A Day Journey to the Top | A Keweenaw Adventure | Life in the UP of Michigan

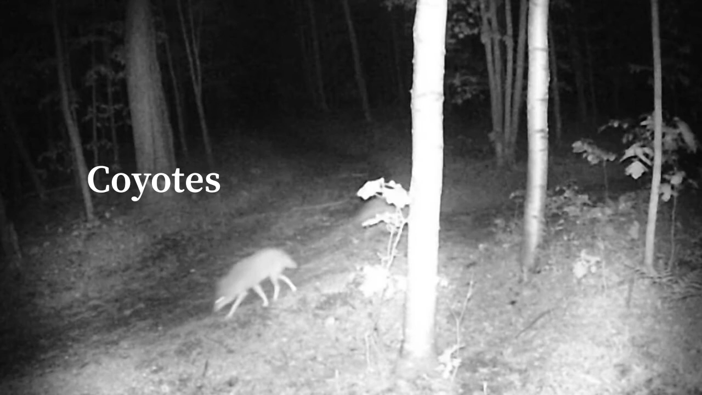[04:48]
During these warm summer nights, the wildlife are busy lurking in the darkness.